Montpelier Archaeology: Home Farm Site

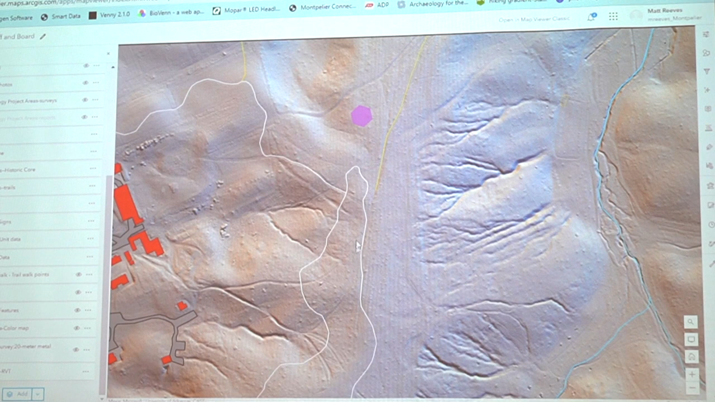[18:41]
You have these areas where you have the, that would have been suitable for plowing, but were directional plowed. And you get this massive set of erosional gullies where all the soil washed from these upland areas down into these valleys.